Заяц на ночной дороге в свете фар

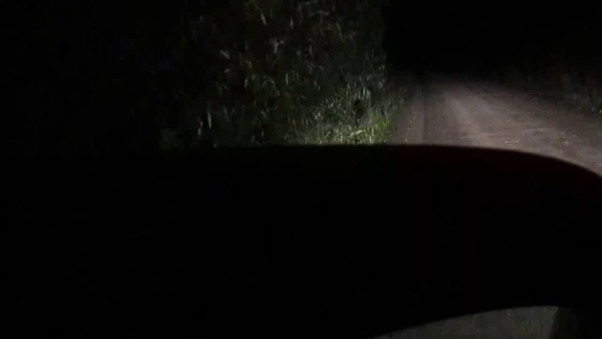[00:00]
вот мне по дороге попался заяц
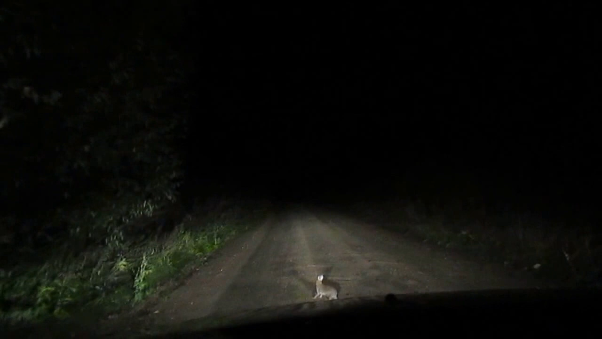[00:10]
это типичное поведение для зайца на ночной дороге который попал свет фар он никуда не убегает он почему-то пытается метаться именно в свете фар вот
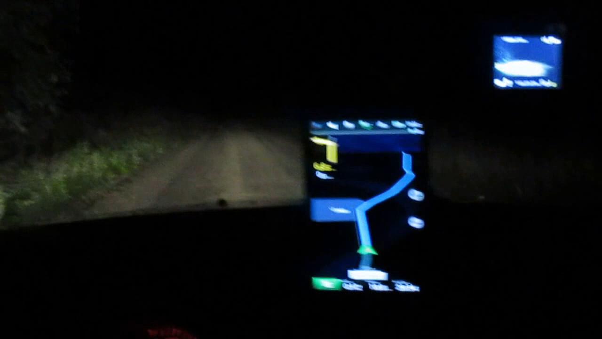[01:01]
сейчас он опять остановится на дороге и никуда никуда не сможет убежать